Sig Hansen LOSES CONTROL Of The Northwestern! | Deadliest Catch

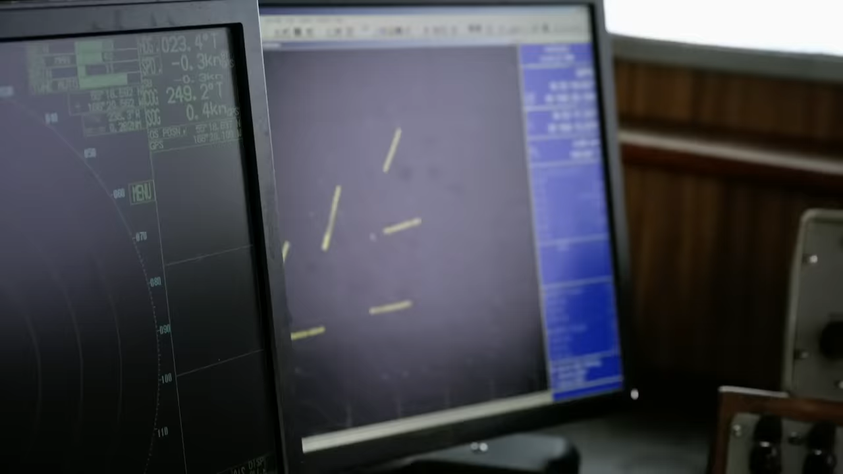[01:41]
I could see that they're moving around a lot. But we'll just try to box these in. This will go pretty quick, because we want to get moving on it.